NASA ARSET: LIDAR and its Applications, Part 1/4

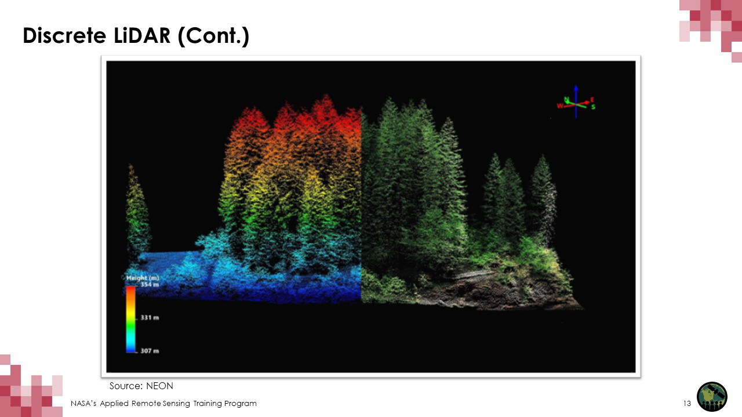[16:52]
And then, the last return is usually the ground, but not necessarily. That will depend on the density of the vegetation. So, that last return can come from somewhere from the understory as well.